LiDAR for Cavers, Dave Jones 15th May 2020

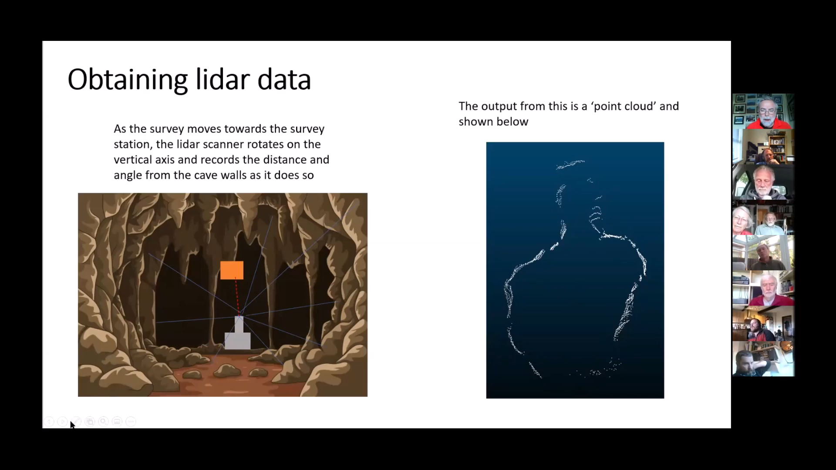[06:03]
That is what it picks up as it goes along. So you're walking right through the middle of there, and it's picking up the walls to the left, to the above, to the right, and underneath you as well. As you move a little bit closer, it will do the same thing again and again and again. And what you eventually end up is you end up with a series of these sort of snapshots, if you like, on the vertical plane, and they build up the passage like on the right-hand side.
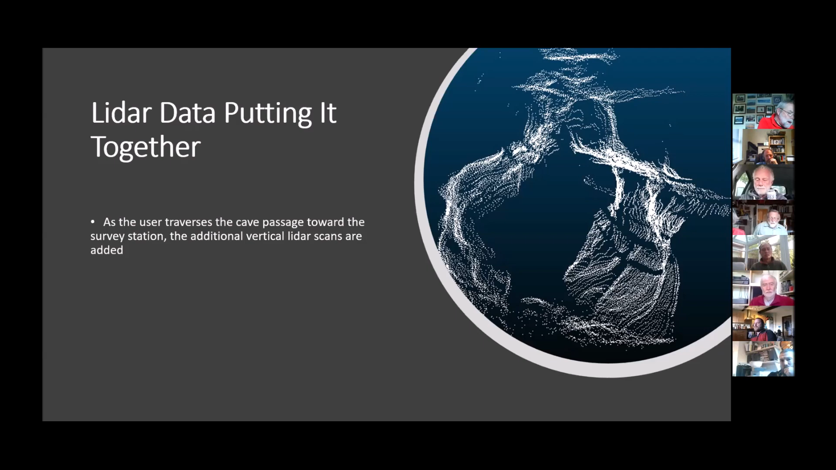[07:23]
As you work through the cave, you'll end up with another one and another one and another one, and that is how you end up with your sort of LiDAR survey, if you like. And it ends up like there, and you can move it around the screen once you plug it into a computer and you copy all the data across.
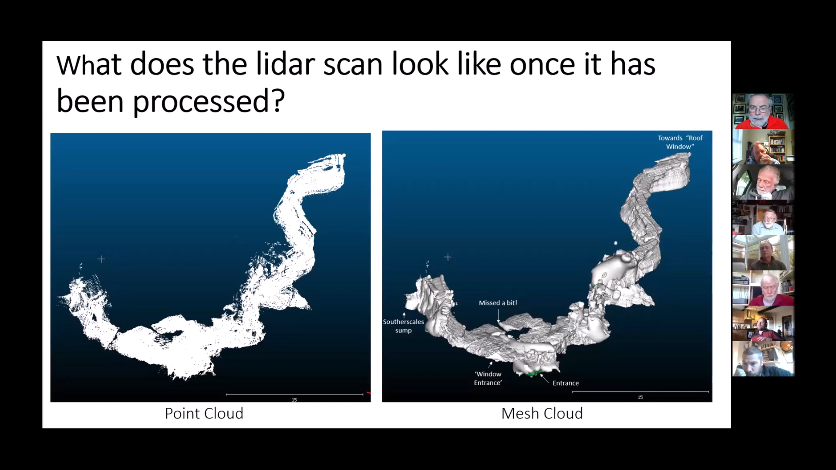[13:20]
It's trying to link those dots together, and that's what it's come up with. So it's not 100%, but from a visualization point of view and trying to, you know, visualize that cave and move it around, it works out fairly well. And what I've done just at the end there, just to finish off, is a bit of a sort of an animation, if you like. So it's a bit of a fly through of just what the software can do. So all it is that mesh cloud, and you just rotate it around.
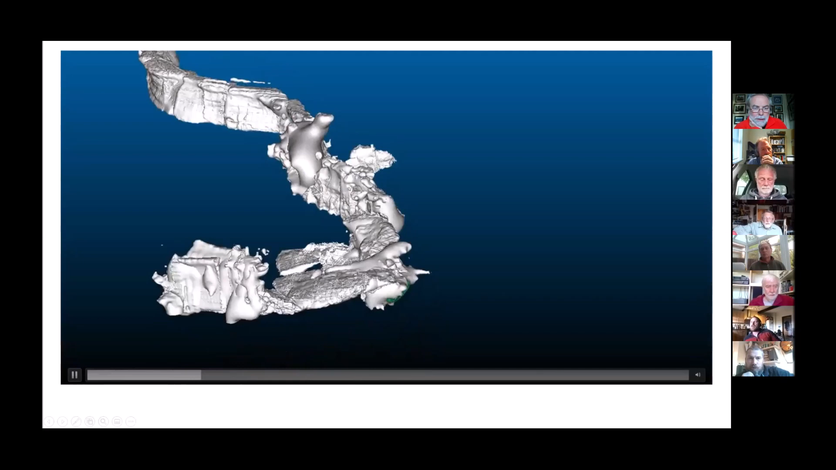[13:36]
It just gives you a better sort of